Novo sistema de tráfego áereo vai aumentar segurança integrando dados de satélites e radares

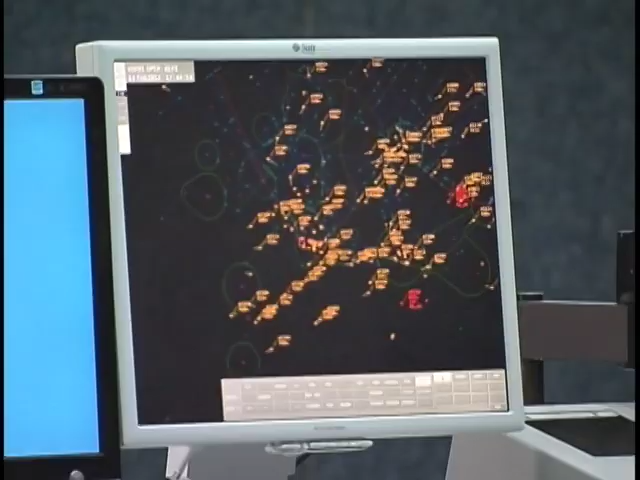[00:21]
O software aumenta a segurança dos voos. É como se fossem dois sistemas funcionando ao mesmo tempo. Ele tem duas cadeias de servidores. Então, cada cadeia tem dois servidores. Então, nós temos quatro servidores.
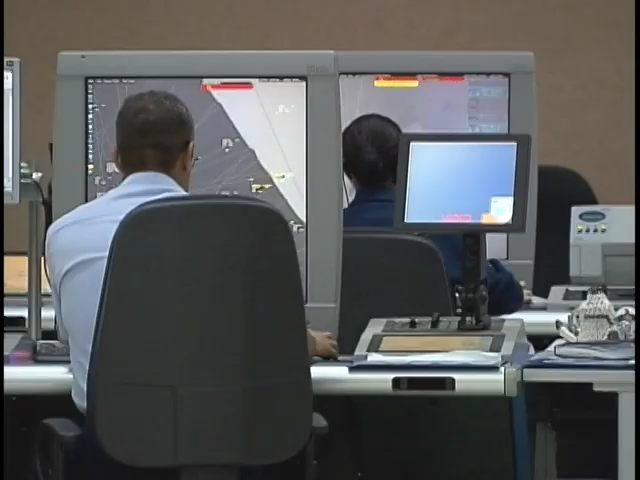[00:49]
Agora, o operador de tráfego tem mais informações disponíveis na tela.